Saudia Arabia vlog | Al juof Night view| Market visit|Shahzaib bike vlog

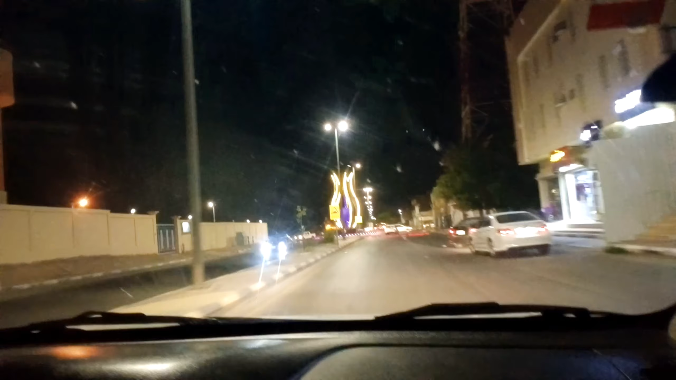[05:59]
हम इसे सब हमारे दोस्त जग चौंक कहते हैं जी, अभी फिलहाल पता नहीं क्या बना।
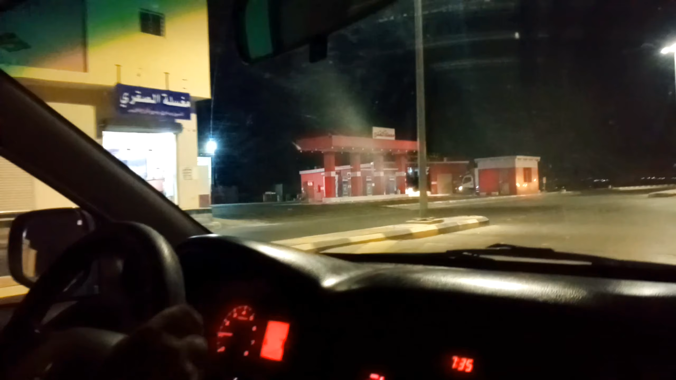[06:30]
और ये देखें जी सामने माशाल्लाह कितनी खूबसूरत सी मस्जिद है जी हमारी यहाँ की, चेक करें आप।
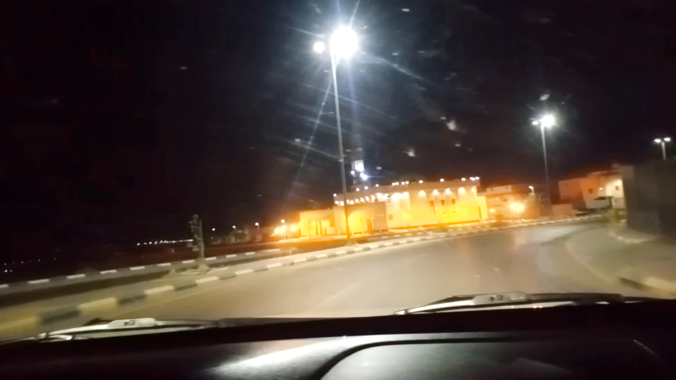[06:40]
अभी इसी रोड के लेफ्ट पे एक पार्क आएगा, वो धुमतुल जंगल का एक वाहिद पार्क है, जहाँ पे जाना जलील भाई को बहुत पसंद है, तभी ये इसी रोड से लेके जाते हैं।